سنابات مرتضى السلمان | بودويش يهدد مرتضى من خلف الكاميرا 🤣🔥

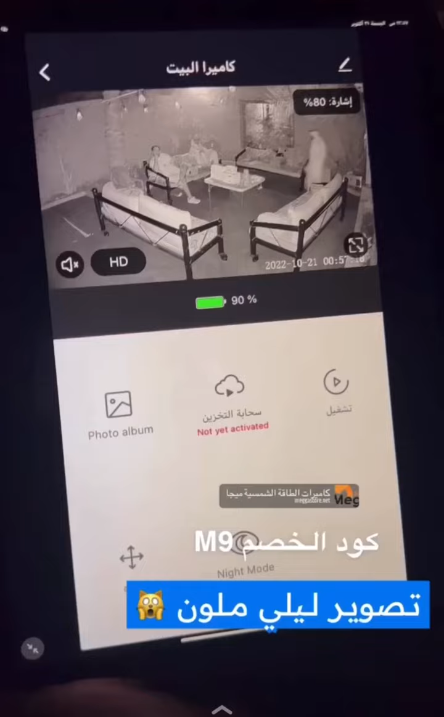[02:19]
ما شاء الله تبارك الله. طفينا الاضاءة في المزرعة كامل.